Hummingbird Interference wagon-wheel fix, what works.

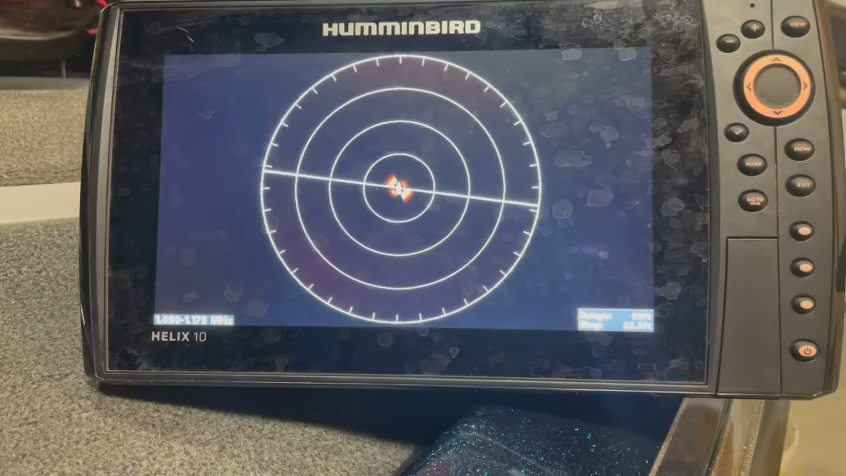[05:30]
interference i'll do it but i'm sure there's a better way and it doesn't really take that long um so you can always try that to get your interference going now like still you can kind of see some interference here on my phone
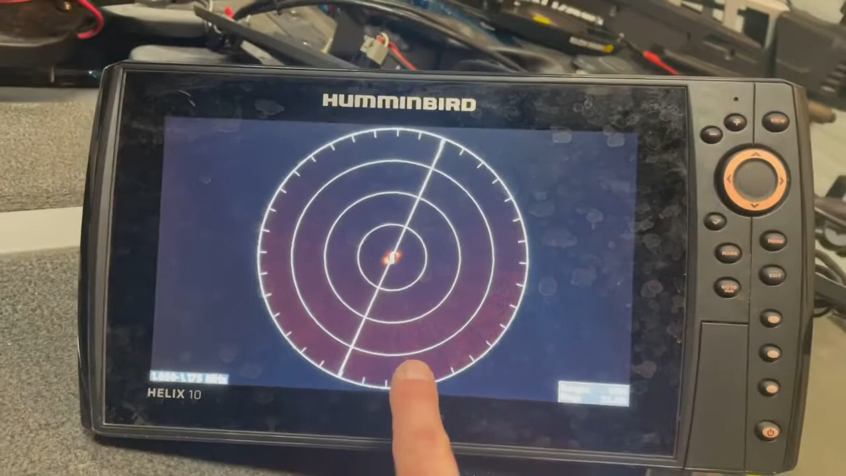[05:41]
when i'm not looking at my phone i don't see anything so um hopefully that